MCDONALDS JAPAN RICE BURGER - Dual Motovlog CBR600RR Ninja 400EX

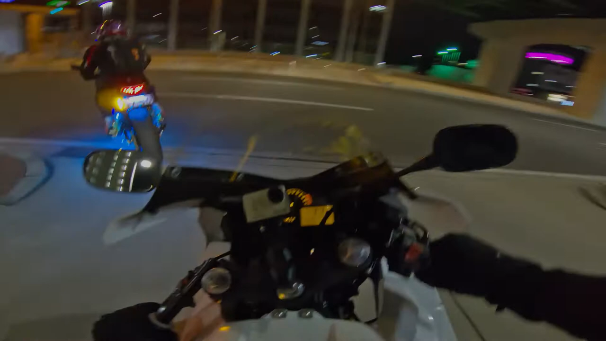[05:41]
You can go left at this one.
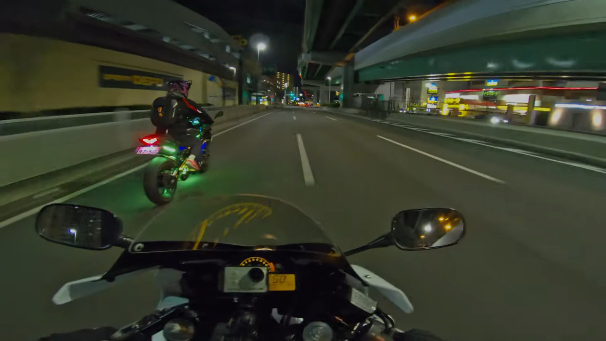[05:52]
No, I was like, where did you go? Where did I go? Behind me, fucking hell, I didn't even see you. What the fuck? I was looking at my man and going, where did he go? You're like, fucking stealth rider. Ghost rider. Ghost rider, stealth rider, I don't know. I didn't have a clue where you were. I was right behind you, man.
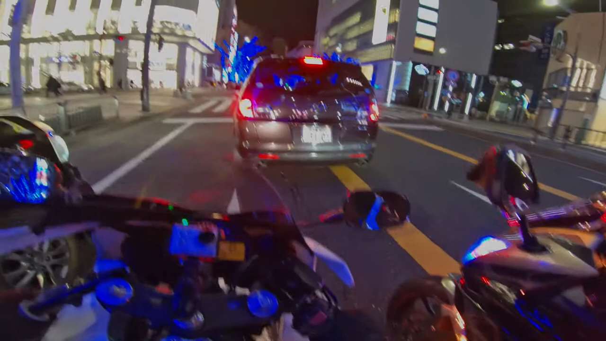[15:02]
right of these next lights? Yeah. Okay, I need to get over there. I've got a truck here, so... I can't take off quick. You could, but you'd hit that car. Yeah. I don't want that. No, that wouldn't be good. Come on, you cunt. Fuck you. Slow coach. Where are you going? Are you going to go right? Yeah, right.